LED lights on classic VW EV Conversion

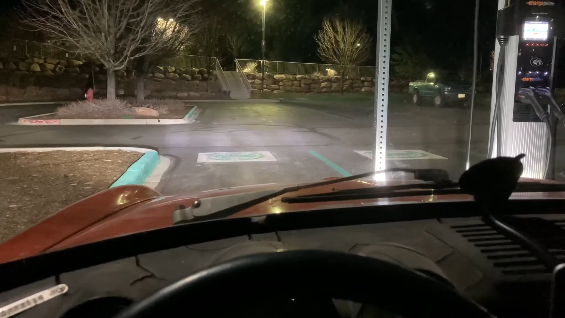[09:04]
looking pretty good look at those highs nice thanks for watching and seriously I gotta get to this wiring this is driving me crazy look at this spaghetti anyway that's coming up next I promise